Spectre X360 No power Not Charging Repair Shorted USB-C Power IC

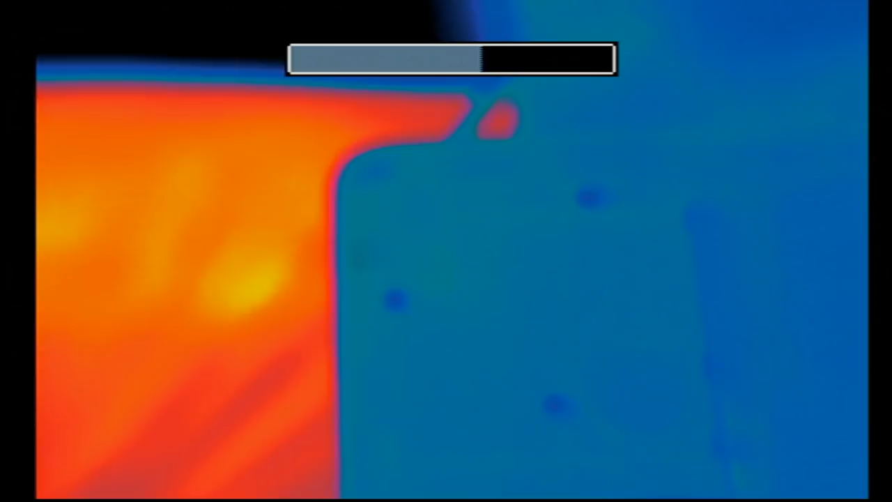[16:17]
Okay, so the charging cable is plugged in, and I want to just quickly inspect the board to see if we see anything obvious.
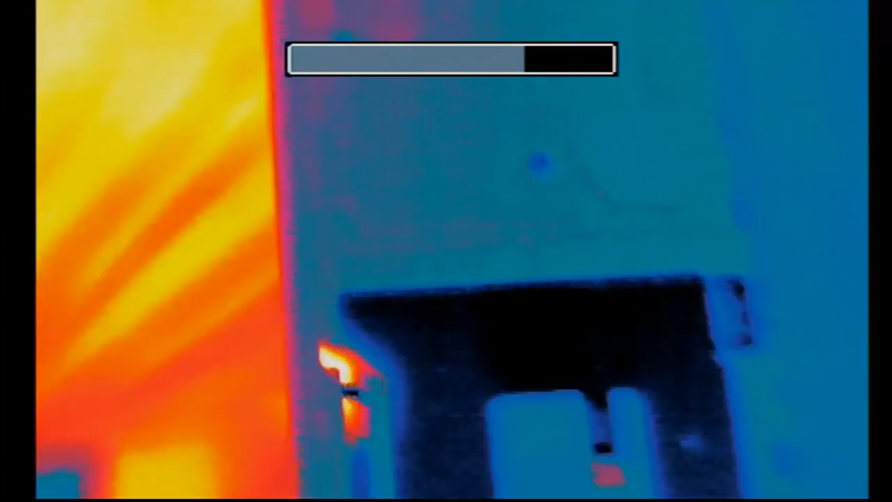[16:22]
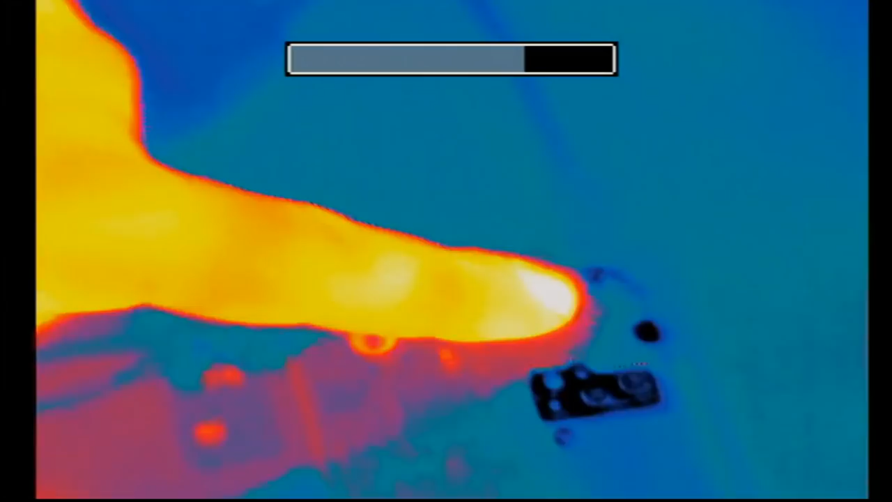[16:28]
The two USB-C ports are right here.
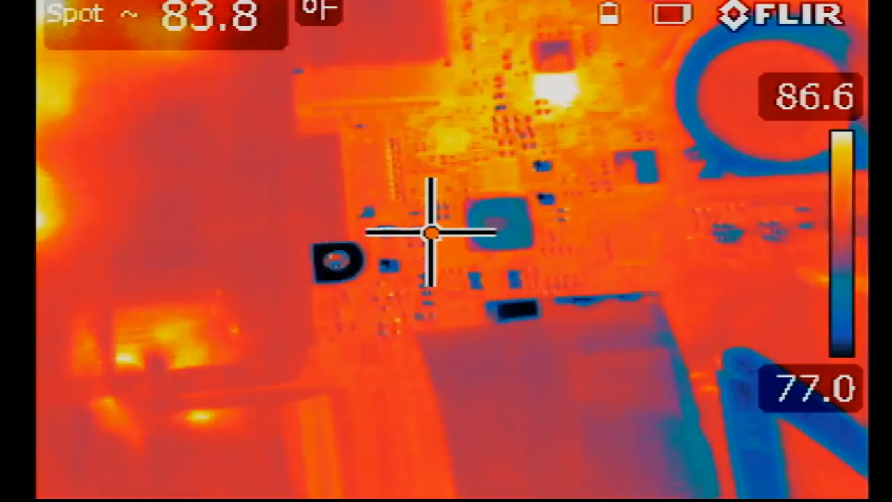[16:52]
On screen: spot 83.8°F, scale top 86.6°F, scale bottom 77.0°F
Something is going on here. Okay, so we have to see what's going on here. This thing is going on and off.
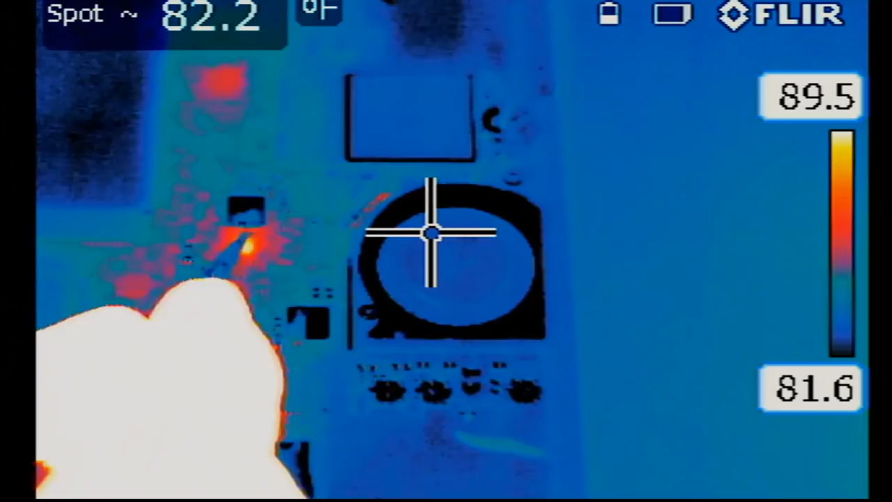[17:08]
On screen: spot 82.2°F
Okay, let's take a look at this part under the microscope.
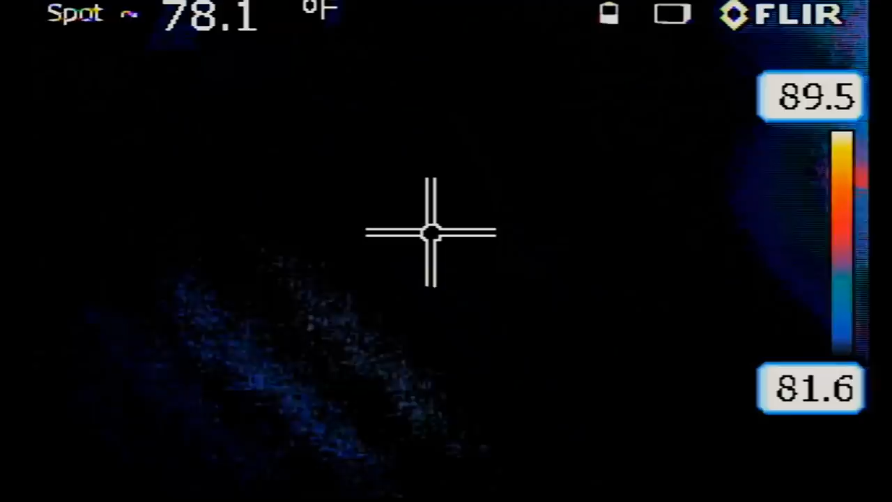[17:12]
On screen: spot 78.1°F
This is the part that is going on and off.
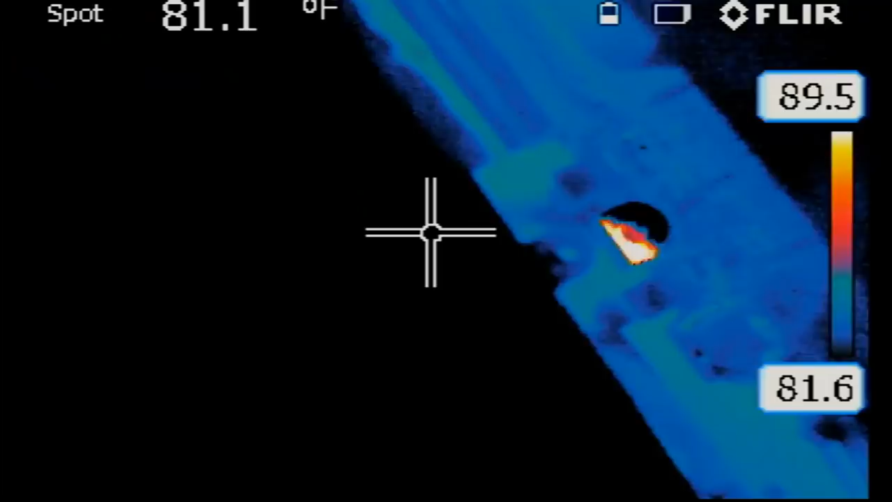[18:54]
On screen: spot 81.1°F
And let's check the board under a thermal cam with the battery connected and see if we see anything different.
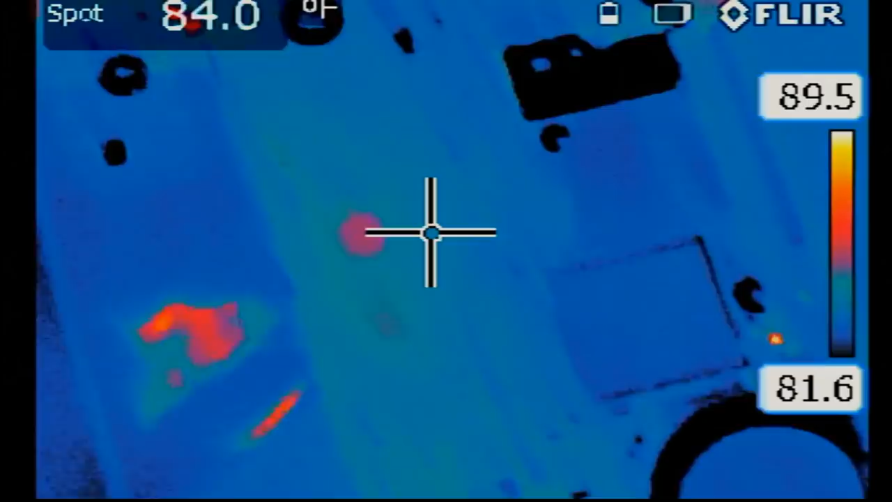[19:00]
On screen: spot 84.0°F
Nothing different. This IC relates to that port that we have the charger plugged into.
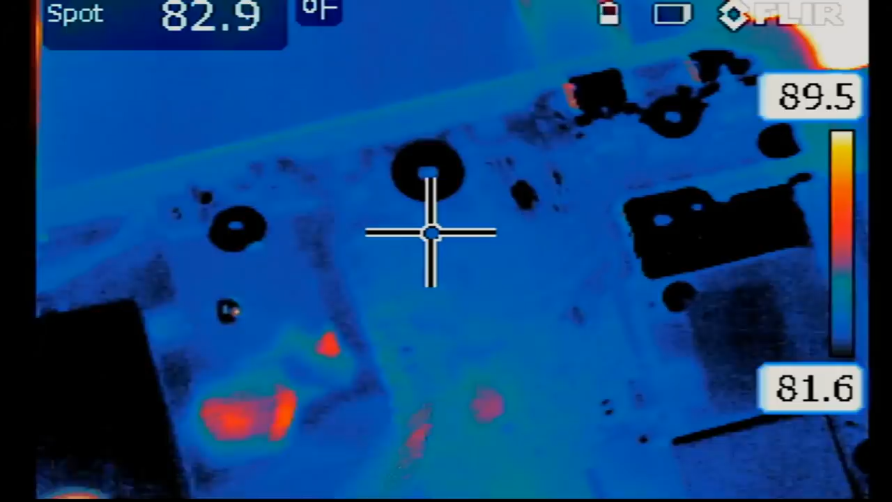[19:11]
On screen: spot 82.9°F
If we take the charging cable out and we use the other port, this one is going to turn off and the other one is going to turn on. Here, let's do it. You see? So let's unplug and put it in the other port.
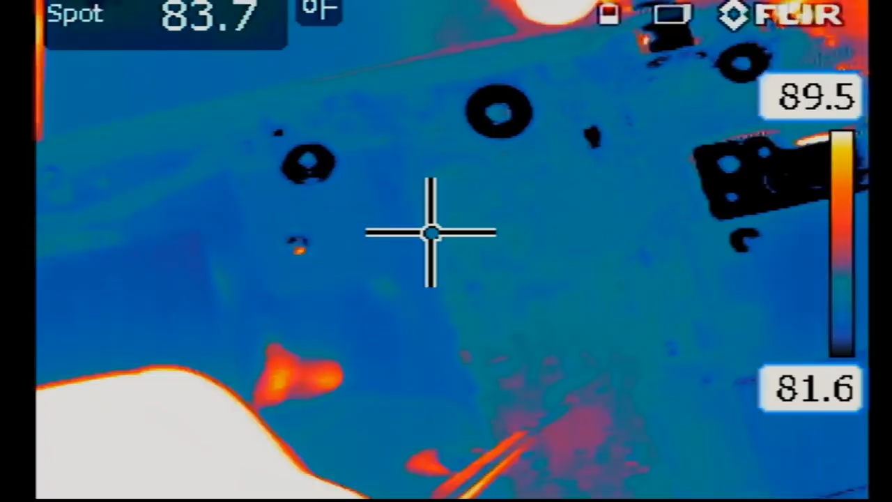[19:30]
On screen: spot 83.7°F
And now the other one turns on.
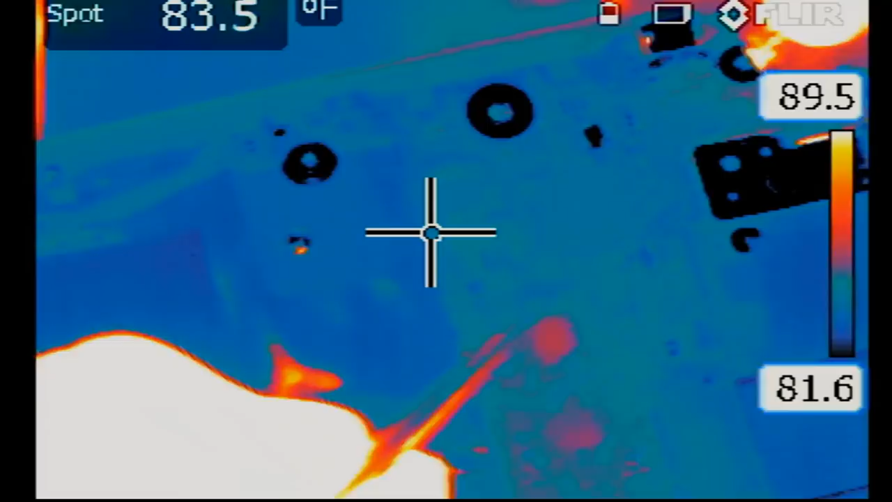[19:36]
On screen: spot 83.5°F
The only thing obvious on the board right now is this thing that's flashing, this chip.